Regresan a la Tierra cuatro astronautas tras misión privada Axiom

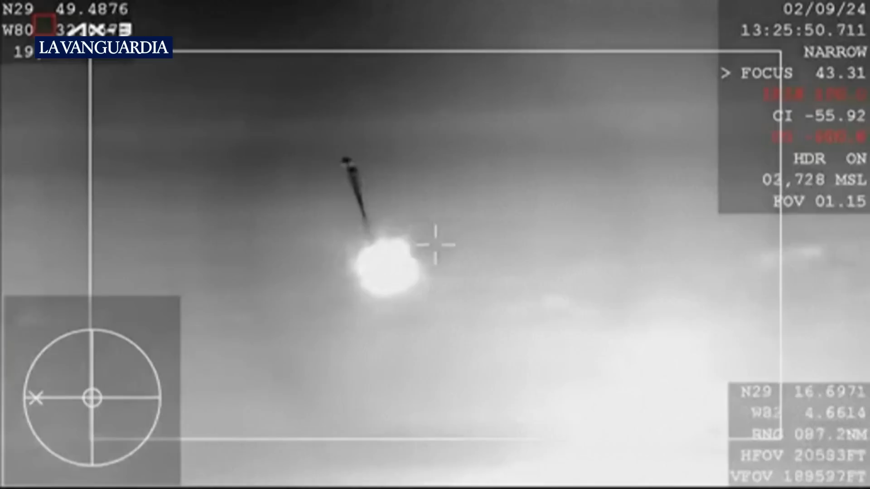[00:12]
And there, you can see the drogue parachute.
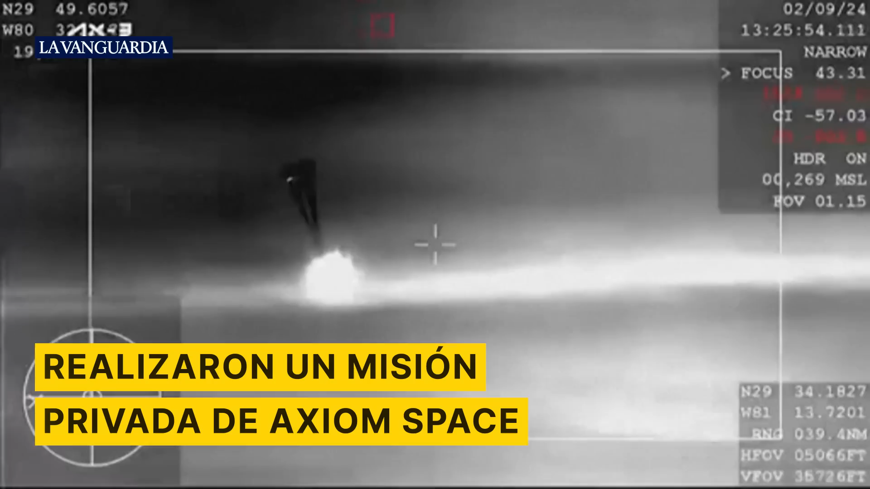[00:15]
Shortly after, we should see the four main chutes deploy here.
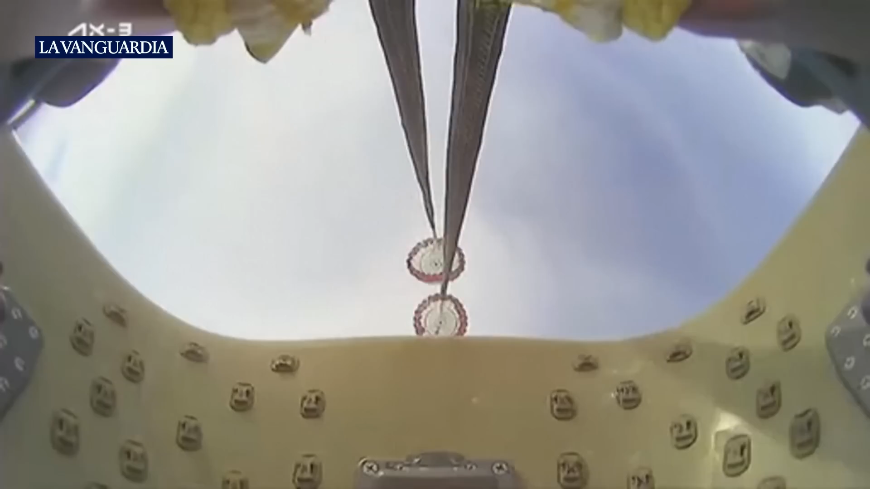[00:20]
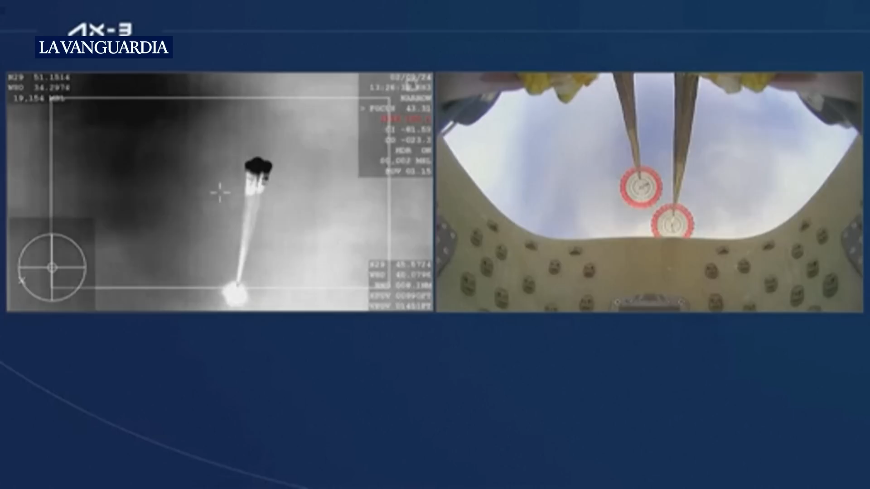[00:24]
And there, you could see on your screen, four mains have deployed.